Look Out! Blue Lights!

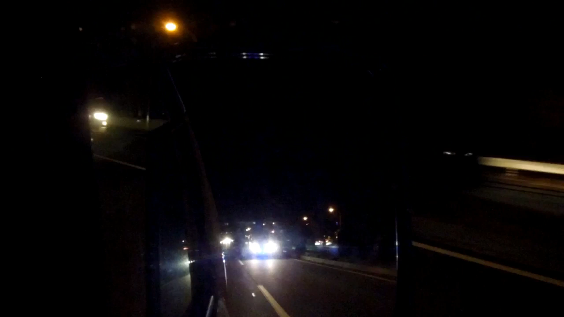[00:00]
Hey guys another video for the Wheels in Japan playlist. We're just looking in our rear vision mirror here have a look at this car coming out behind us and just see if you get the impression that maybe it's an unmarked police car with a blue light at the front there. Have a look at that. See the blue lights on the front of the grille but interestingly it's not it's just Joe Public out driving in the street.
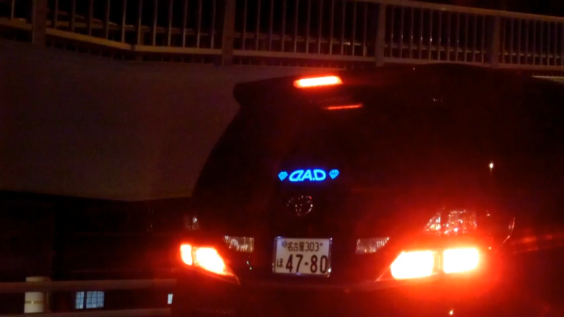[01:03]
people have said that if you have these blue lights on the car during the day
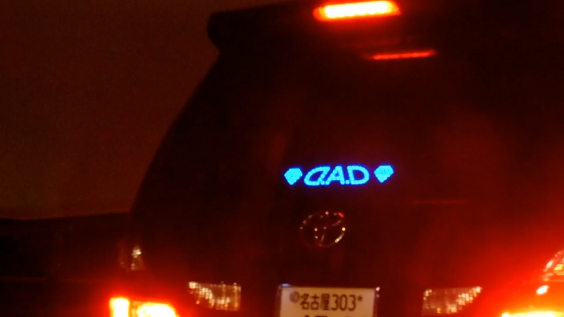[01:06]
and during the night that it makes your car more visible for safety other people have